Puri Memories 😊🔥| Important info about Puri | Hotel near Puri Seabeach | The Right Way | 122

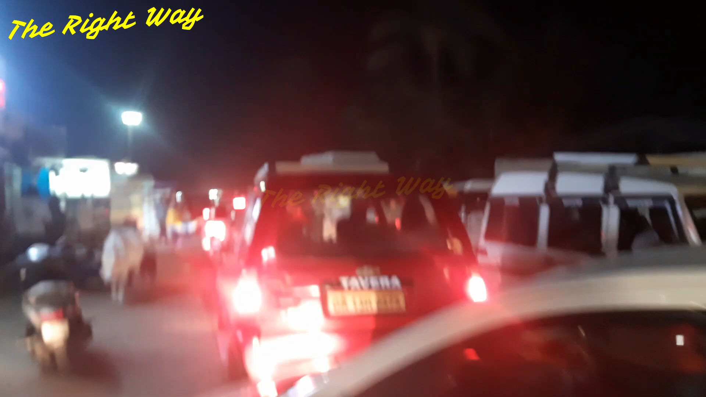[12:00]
ट्विट अब डिसंबर है पूरा रस्ते में यहां पर जैम लग चुका है इतना जैम दो धर बस उधर बस सब जगा पर बस वगरा सब लग चुका है